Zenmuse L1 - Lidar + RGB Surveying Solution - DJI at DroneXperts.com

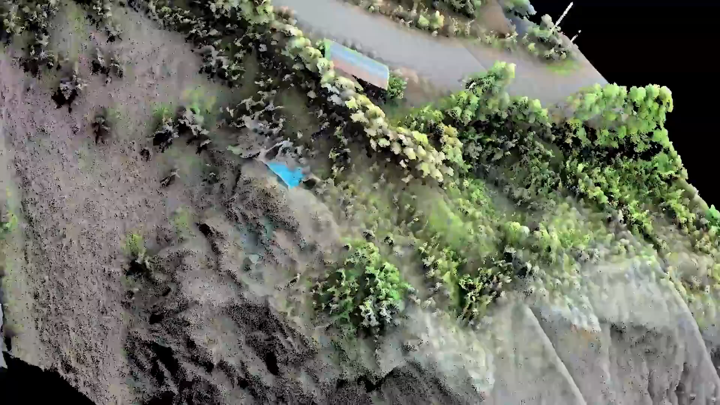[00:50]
and the fusion of LiDAR and RGB data produces effective true-color,
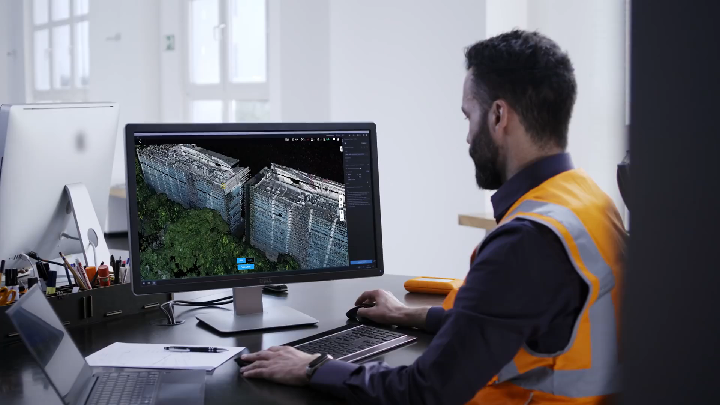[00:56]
high-density point clouds at the centimeter-accurate level.
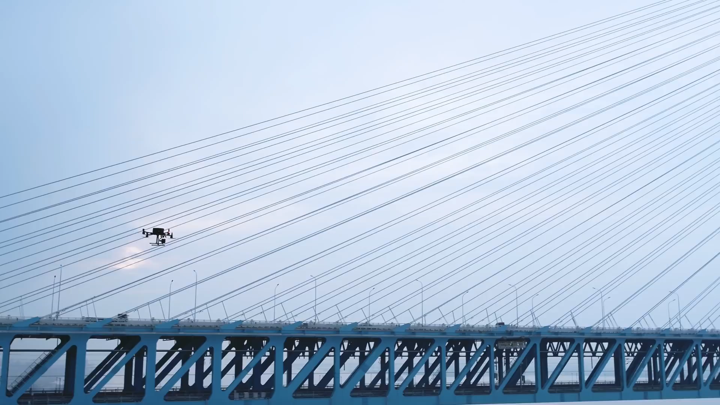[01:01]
Infrastructure assets like bridges, power lines, and towers can be modeled precisely by the L1,
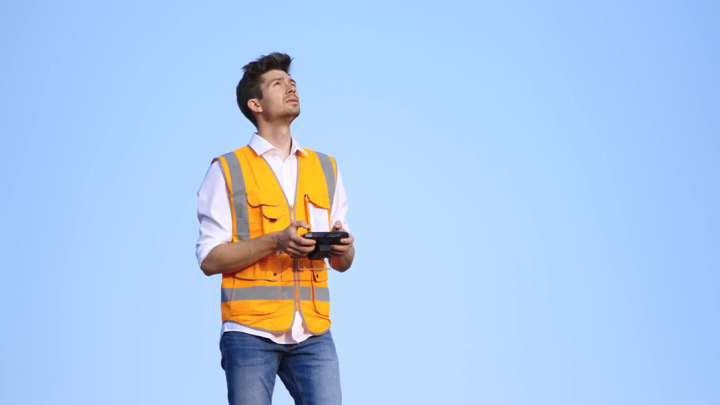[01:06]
so you can operate and maintain them safely and efficiently.
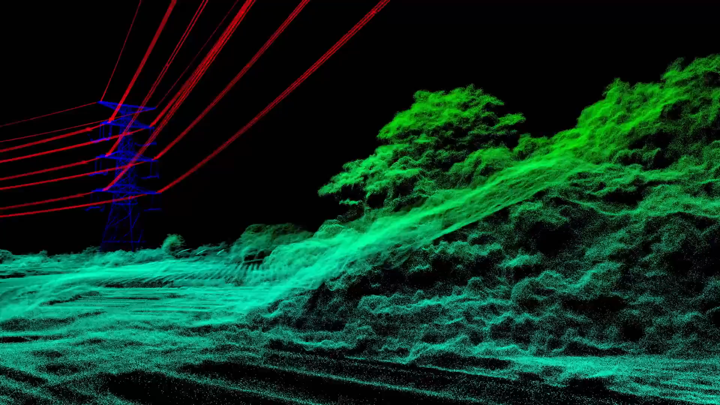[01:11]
In heavily foliaged areas, its multi-return capability can
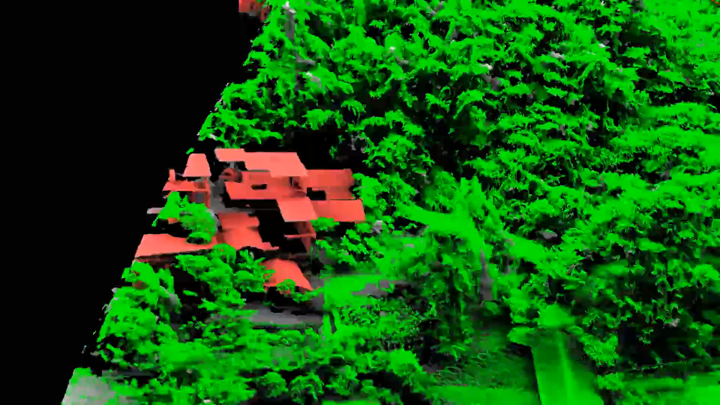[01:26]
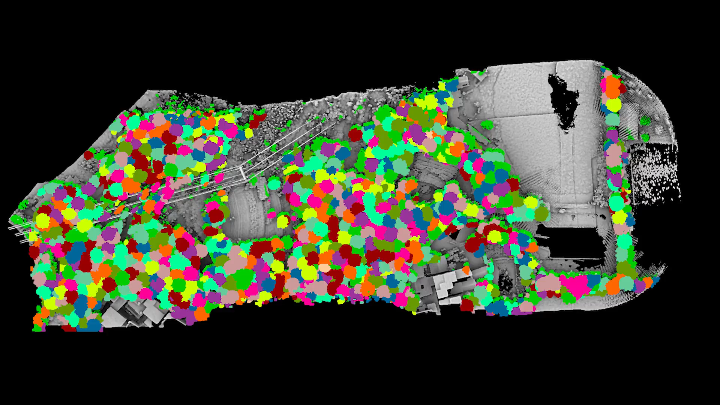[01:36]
The remaining ground surface data can then be used
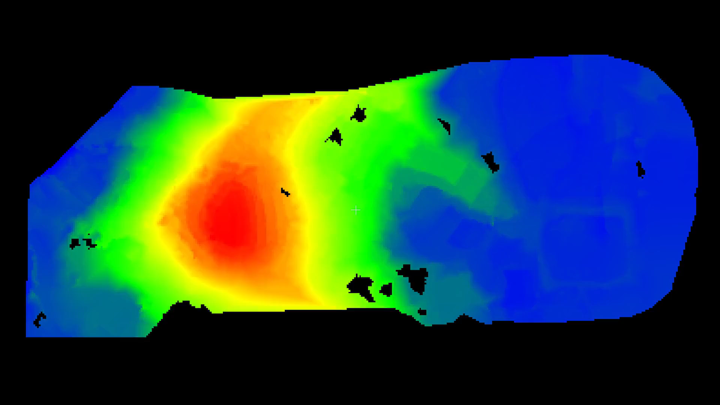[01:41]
to generate highly accurate digital elevation models for topographic maps.